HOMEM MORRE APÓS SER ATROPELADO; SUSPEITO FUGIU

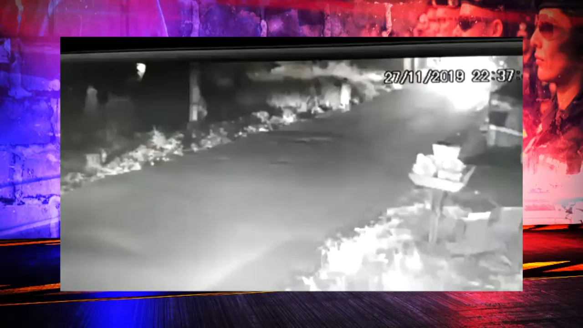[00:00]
Na imagem aparece um homem caminhando pela rua Delcira Guedes do bairro JK. Quando aparece o veículo e atropela o homem, que com forte impacto é jogado para o meio fio. Após atropelar, o motorista foge.